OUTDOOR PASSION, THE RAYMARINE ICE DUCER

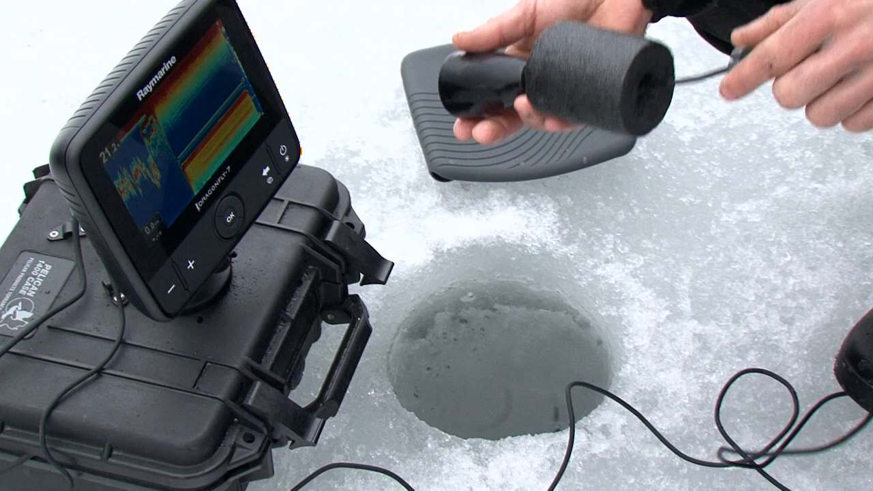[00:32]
Very practical, the only real adjustment needed is adjusting the cable float to match ice thickness.
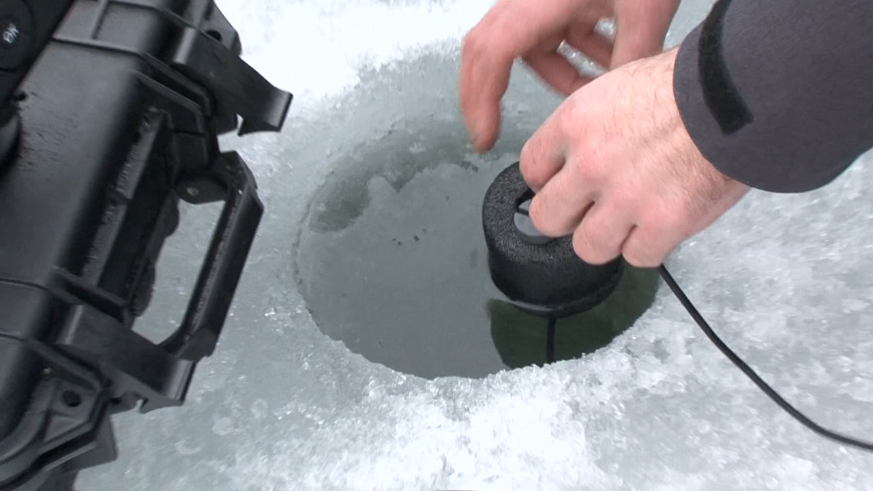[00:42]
Once the hole has been augured, adjust the float and lock it into place. The small capsule will keep the transducer at the correct position to get the best coverage and imagery possible. You'll immediately notice the difference.
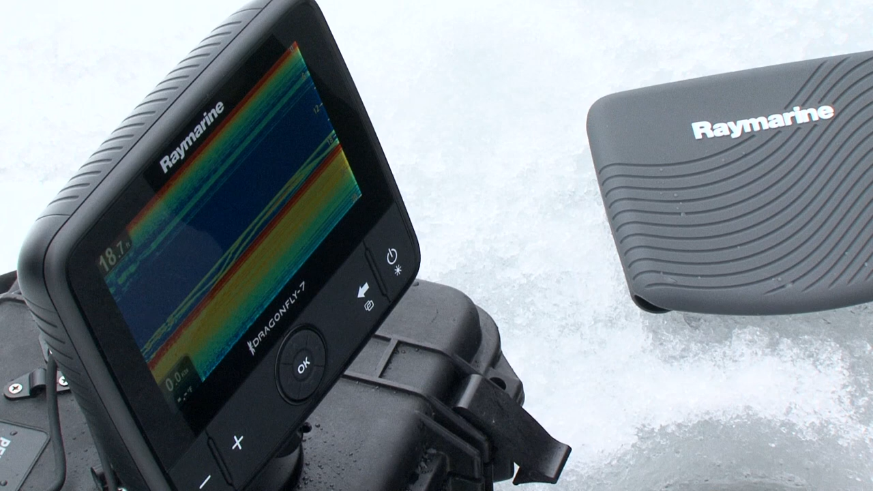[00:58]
The clarity will help locate active fish in a jiffy.
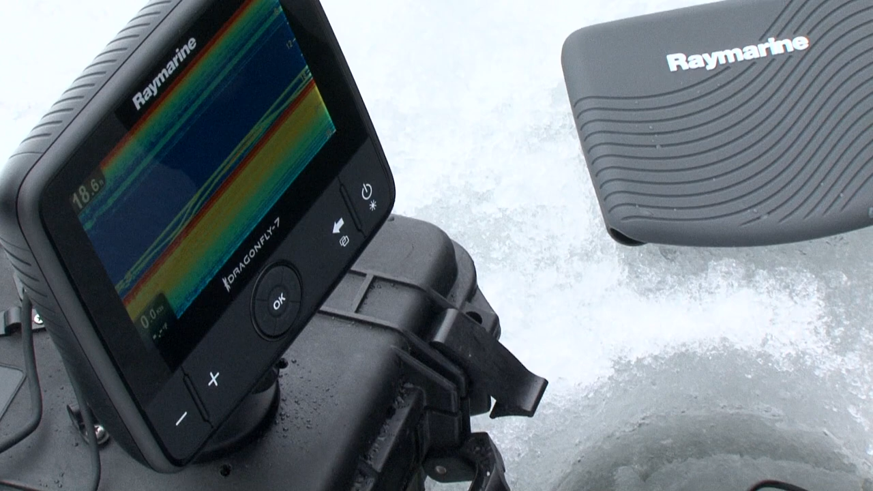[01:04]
Fish that glide in from the side of the hole are now quickly identified on these high-resolution units.
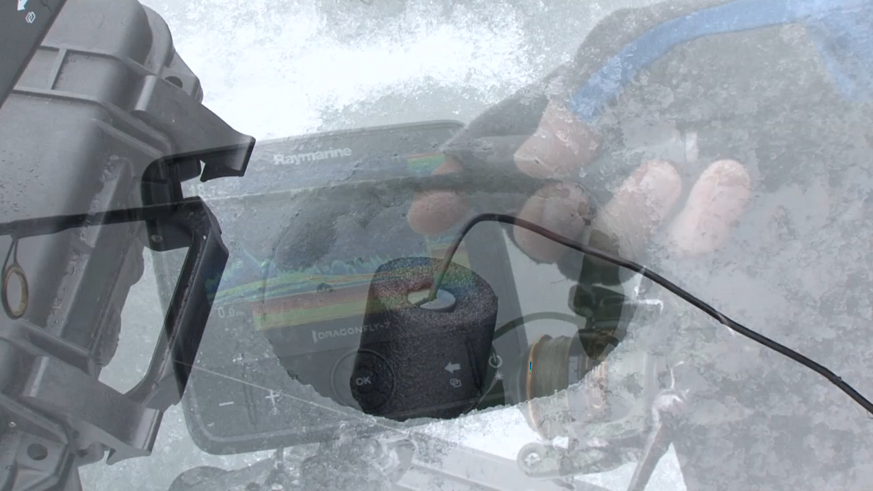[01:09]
With the installation correctly done, you'll be amazed at the incredible accuracy.
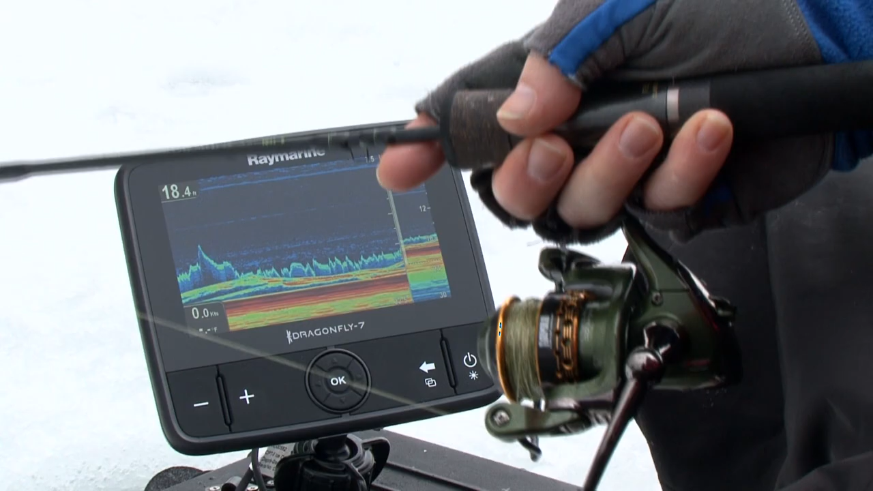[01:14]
Lures are in full view. So are fish movements.
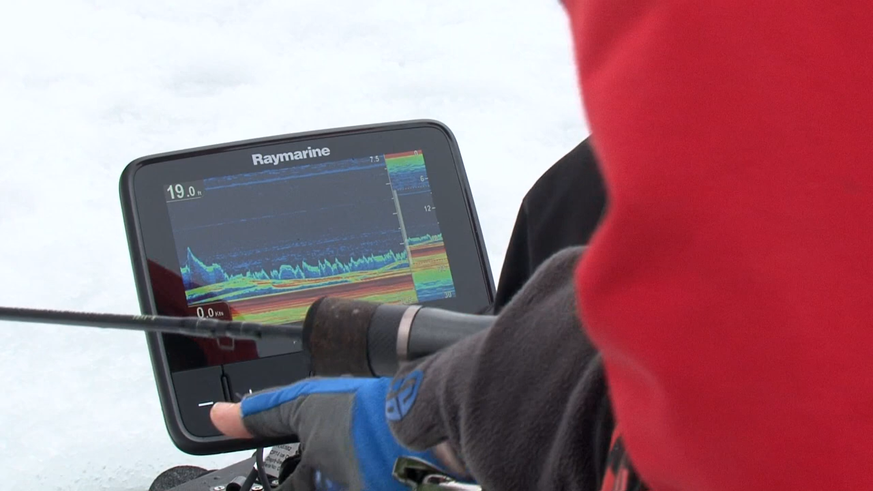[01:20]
Fine-tuning your adjustments of the unit can result in even greater precision. Now see those high fish with ease. The clarity and precision is remarkable.
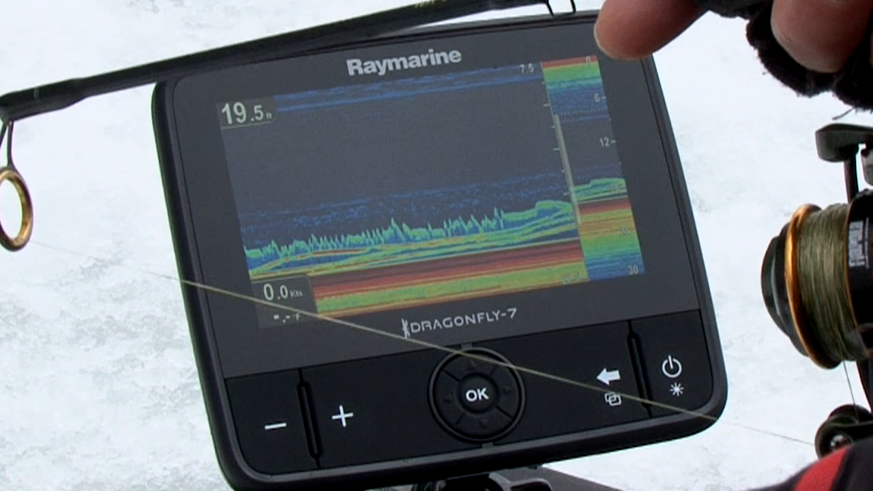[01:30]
The zoom feature is ultra-useful, as it will clearly show every bottom-hugging fish.